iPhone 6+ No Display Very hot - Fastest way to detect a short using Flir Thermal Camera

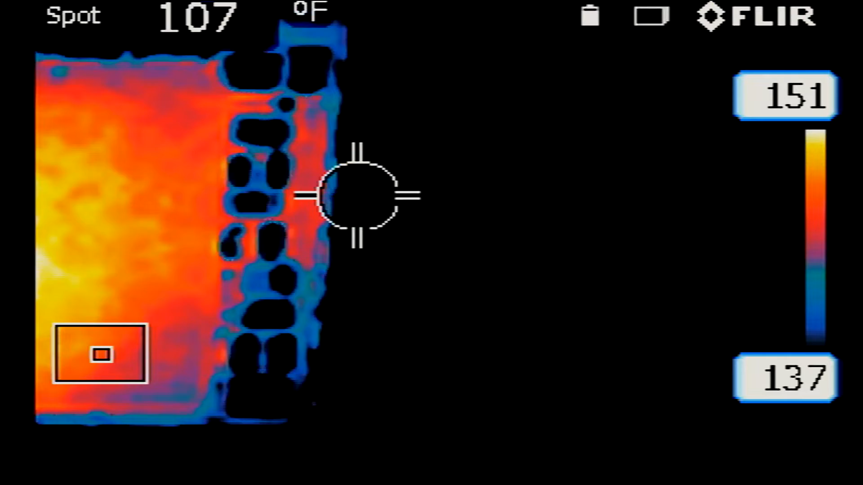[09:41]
On screen: spot 107°F
Okay, so that's our CPU right here. So CPU does get hot. That's what CPUs do.
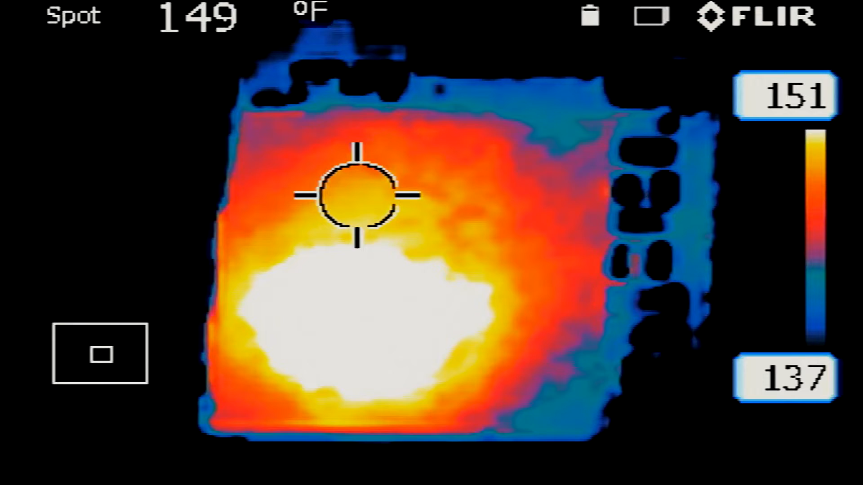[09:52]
On screen: spot 149°F
And CPU is hot from 137 to 151. It's going on and off, on and off. As you use the phone, CPU will heat up.
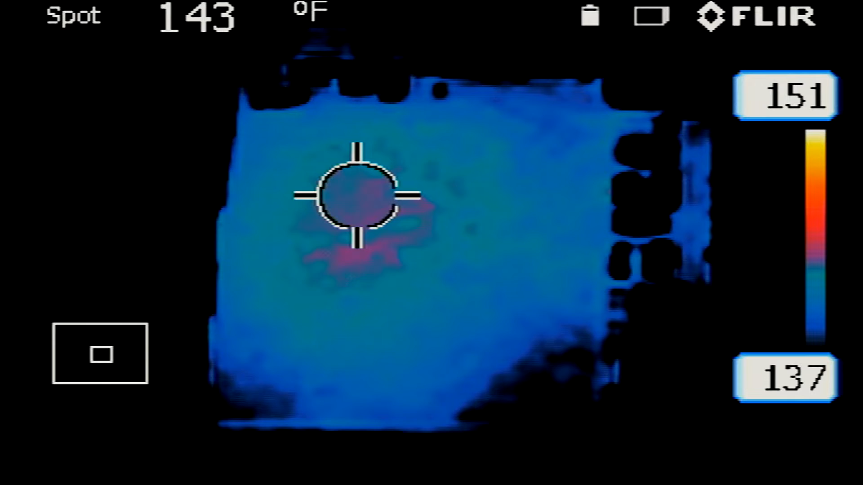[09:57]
On screen: spot 143°F
Now it looks like the phone went to sleep. So the CPU went to sleep also.
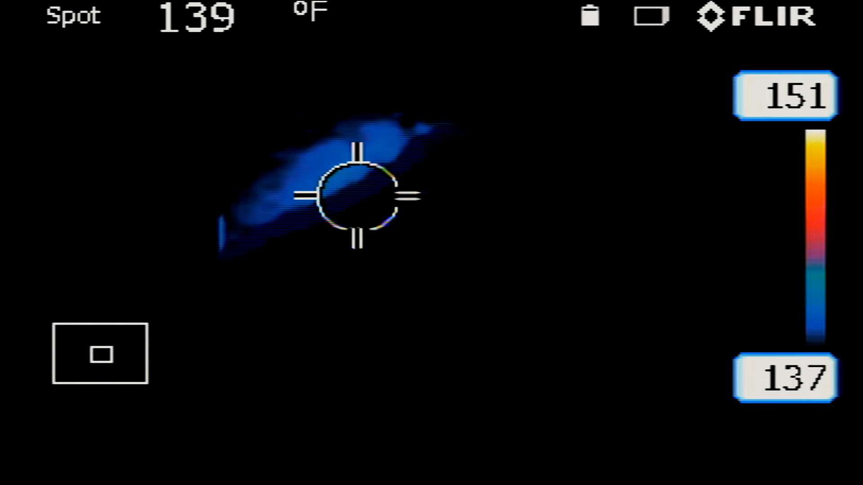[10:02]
On screen: spot 139°F
If I press the power button, CPU will wake back up. Okay, so that's what CPUs do.
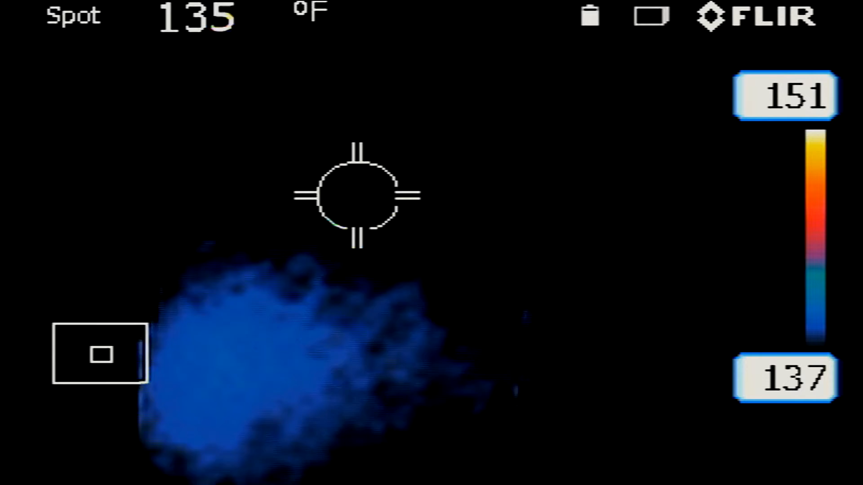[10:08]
On screen: spot 135°F, scale top 151°F, scale bottom 137°F
And no other hot areas on the board.
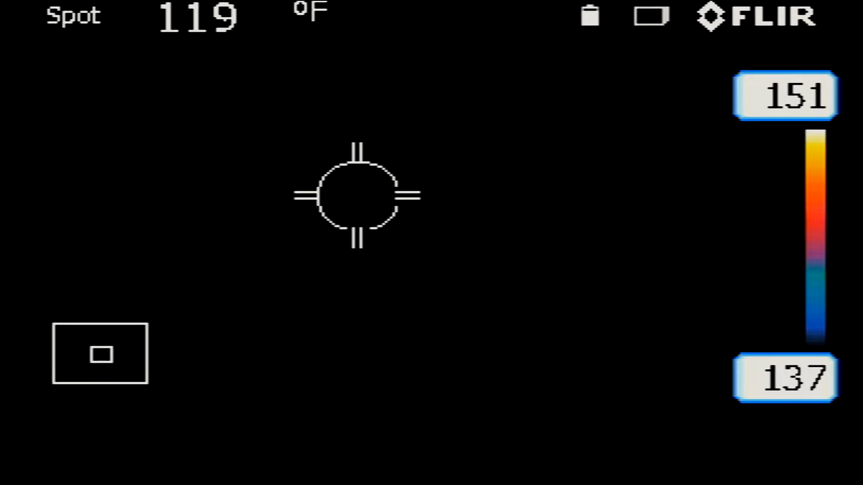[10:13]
On screen: spot 119°F
Lower down the temperature even more. And let's put this in auto mode.
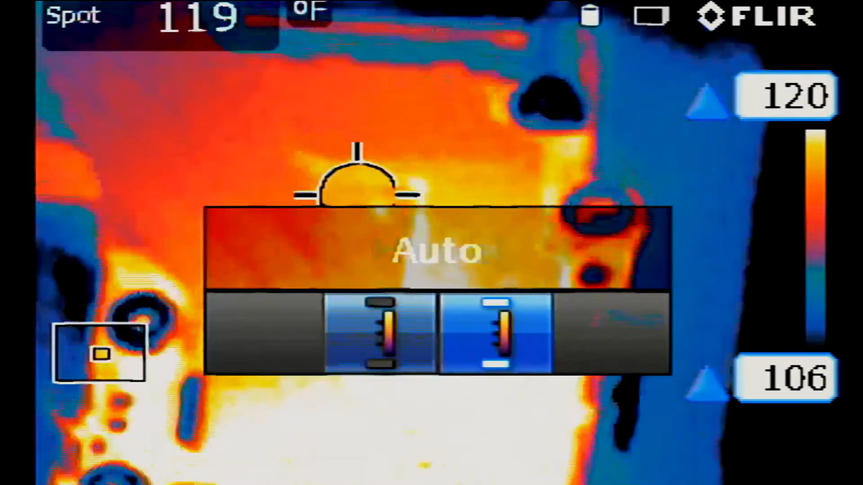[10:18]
On screen: spot 119°F
Okay, so everything is normal on the board now.